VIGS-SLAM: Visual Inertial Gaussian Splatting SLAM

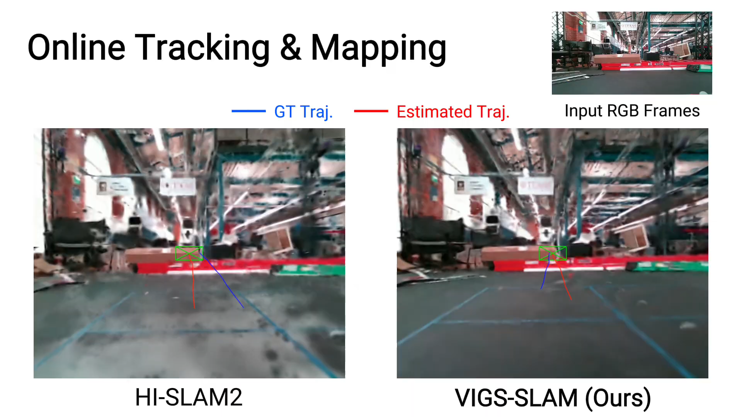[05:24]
objects to provide reliable tracking cues. Compared to HighSlam 2,
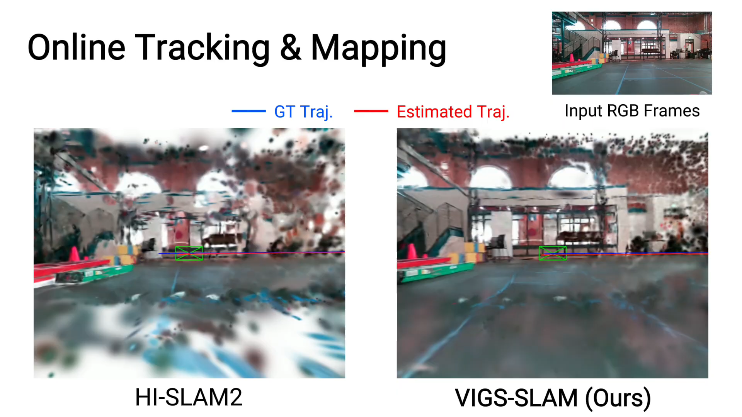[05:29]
our VIGS Slam achieves more accurate tracking, reconstructs more complete geometry, and produces far fewer artifacts.
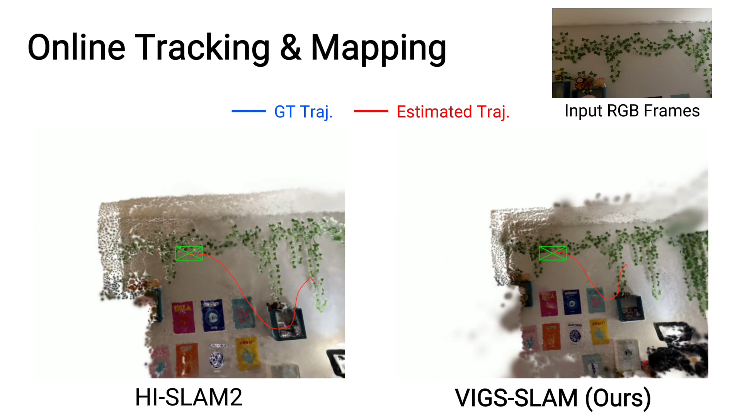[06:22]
Both HighSlam 2 and VIGS Slam achieve stable tracking and reconstruct reasonable Gaussian maps,
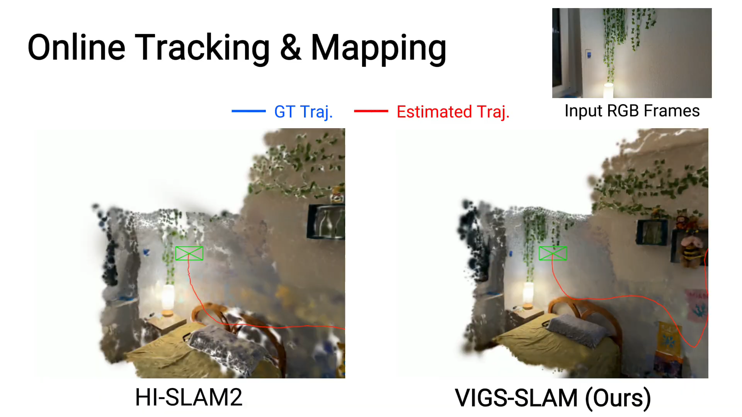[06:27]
with hours exhibiting fewer artifacts.
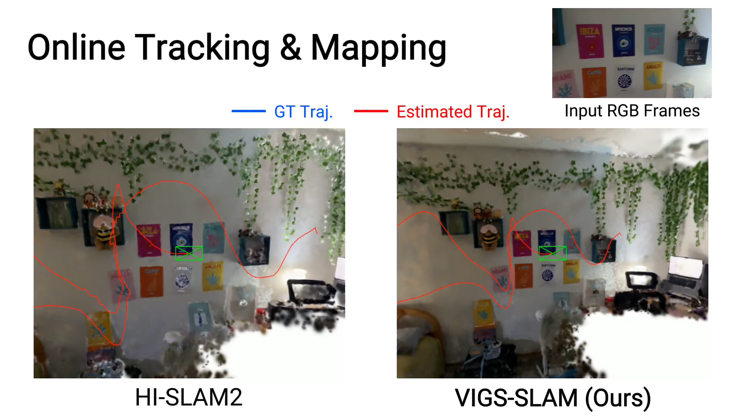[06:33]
We then introduce more challenging conditions, including rapid camera motion and severe motion blur.
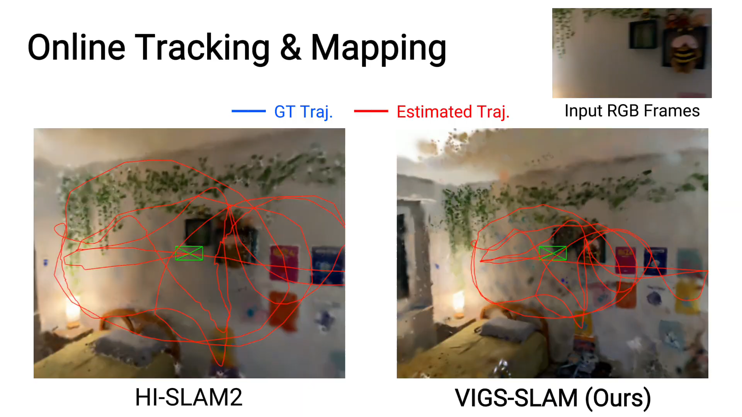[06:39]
HighSlam 2 can tolerate mild motion blur that fails under large blur. We further obstruct a large portion of the camera view for an extended period.
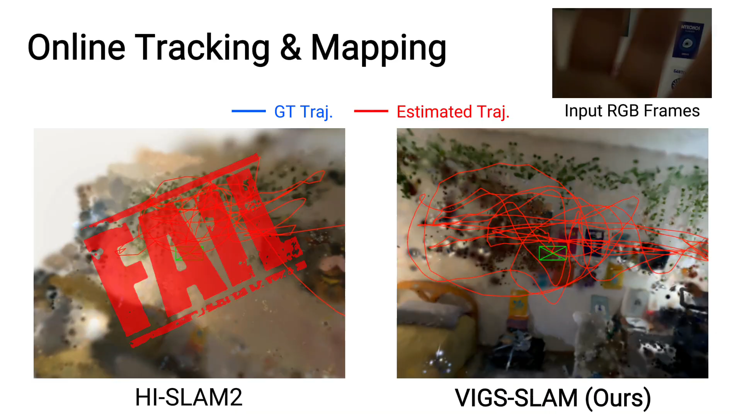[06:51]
Despite these challenges, VIGS Slam maintains robust tracking and continues to reconstruct a consistent Gaussian map.